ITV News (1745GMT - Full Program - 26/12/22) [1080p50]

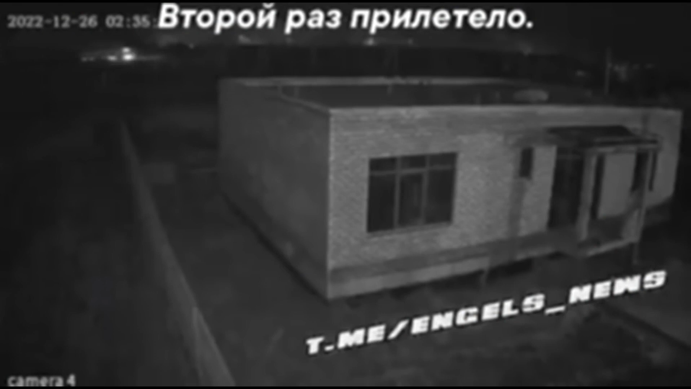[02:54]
CCTV footage on social media appears to show the moment of the strike at the Engels Air Base in the early hours of the morning. Russia says its air defences shot down the drone and that falling debris killed three technical staff. A spokesman for the Ukrainian Air Force said the explosions were the result of what Russia was doing on Ukrainian soil.